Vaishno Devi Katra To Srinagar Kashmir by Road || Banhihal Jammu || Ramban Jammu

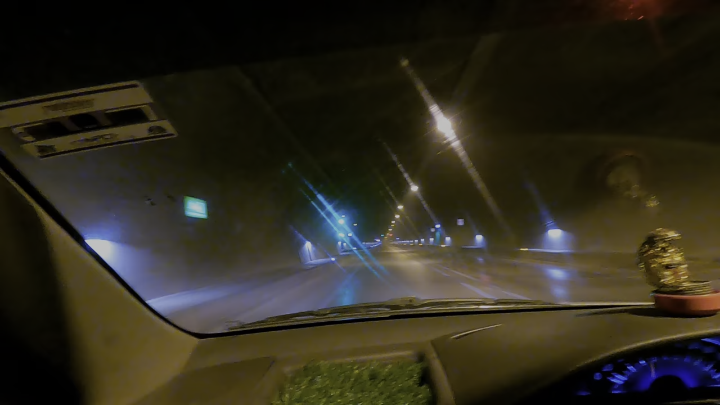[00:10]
जब पहले ये टनल बनी नहीं थी तो ओल्ड रास्ता जाता पटनी टॉप होते जा रहा था। अभी ये एशिया की सबसे बड़ी टनल है, 9 किलोमीटर लंबी, वो भी आपके कटरा श्रीनगर हाईवे पे।